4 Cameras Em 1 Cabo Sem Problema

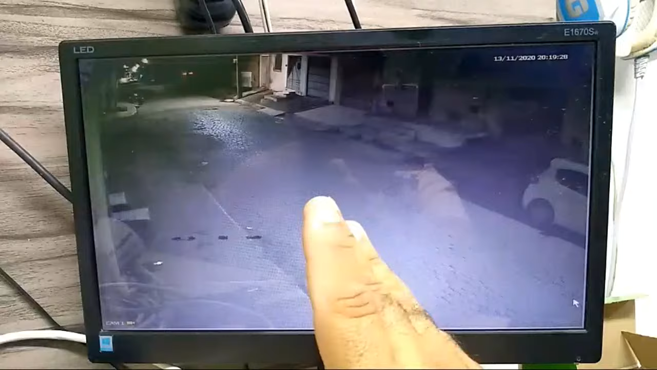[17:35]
Ver Mas Está Tendo Interferência Aqui Vocês Vão Ver Uma Listra Aqui Quatro Listra Um Aqui Outra Aqui Outra Aqui Outra Aqui Embaixo Esse
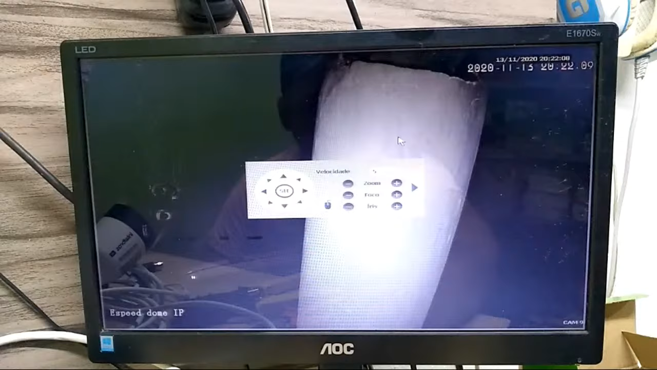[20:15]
O Clarão Tá Vendo Vocês Estão Vendo Que Agora Ela Está Iluminando Diretamente A Coluna Vocês Podem Ver Que Não Tem Aquele Clarão Ela Já Fez O